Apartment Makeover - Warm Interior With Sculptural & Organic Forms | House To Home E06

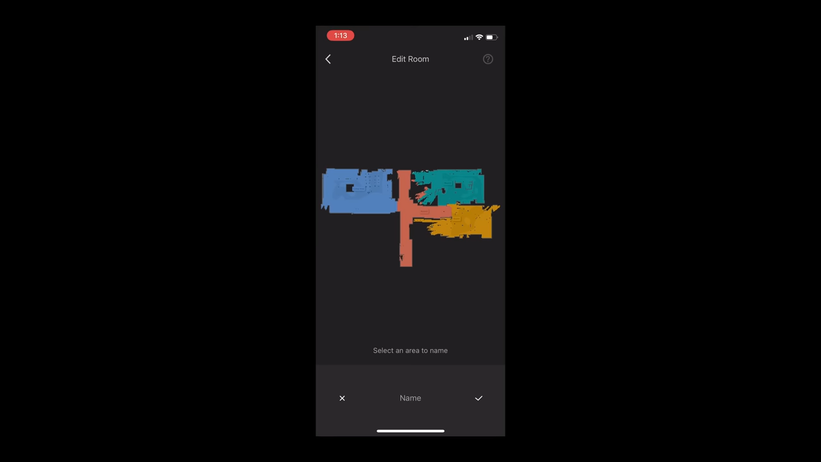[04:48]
The app is very intuitive and allows you to divide the map into rooms, select specific areas, and various suction and mopping settings to suit your needs.